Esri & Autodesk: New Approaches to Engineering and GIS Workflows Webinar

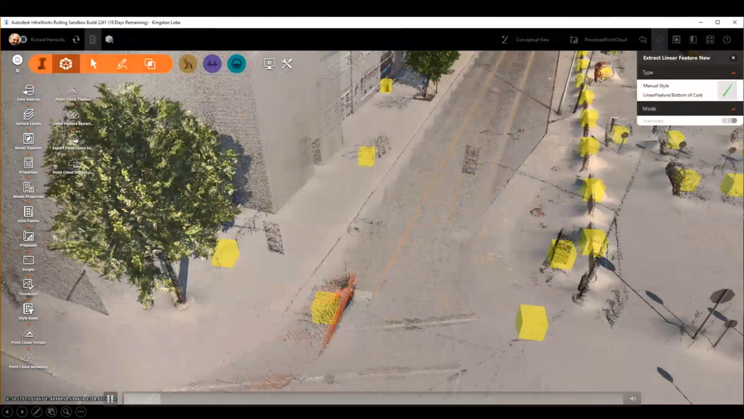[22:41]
muted so it's um yeah this is InfoWorks model I have all the point cloud that we extract from the cyclomedia project and here we upload them and run
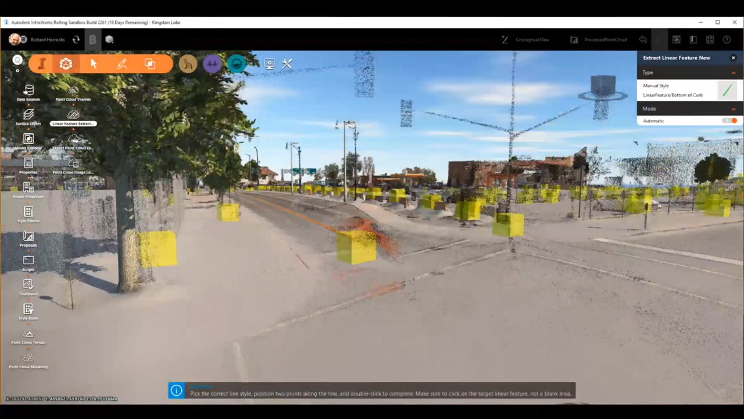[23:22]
job and you can see that in in this case and for the central line and for the the the bottom of the curve it has been created automatically also
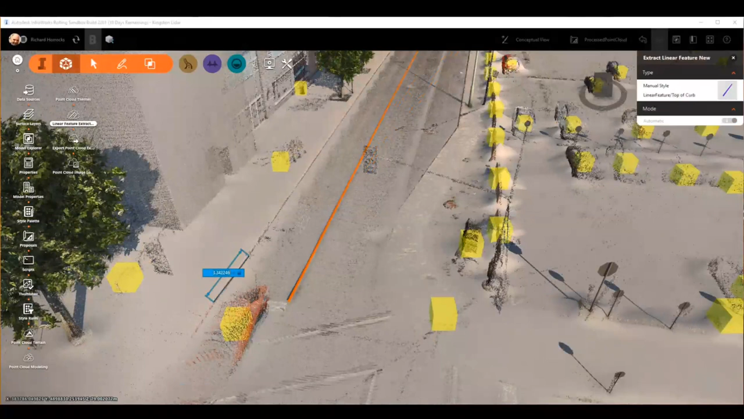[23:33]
and I'm doing the top of the curve you know because the surface and and it's smart enough and it will go to the end of the street sometimes you will find situation that you have a ramp or there's a car there and I will show you in the next step how to correct that because you can create you can define the cross sections and navigate through them and and and fix any
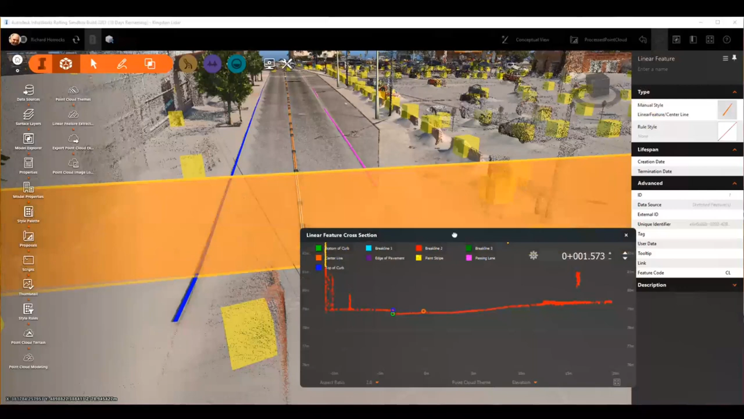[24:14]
here you can see in different color the same time of line that I create the blue is it is the the top of the curve the the orange is the center line and then I can start navigating through the cross section and
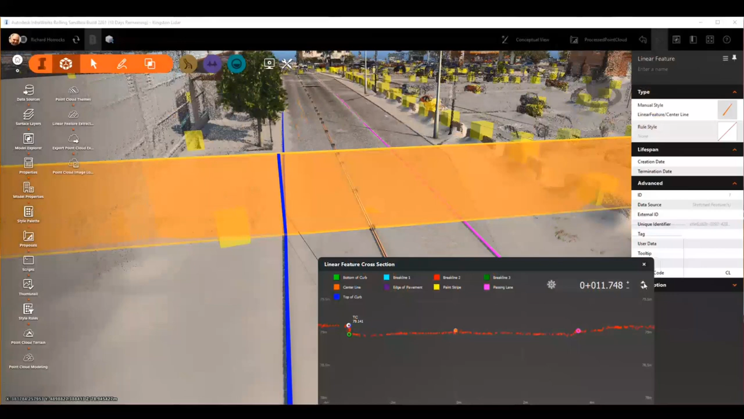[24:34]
so I can move it up on down to place it in the right place so and I got you can define the how far the the cross the different cross sections are so this is very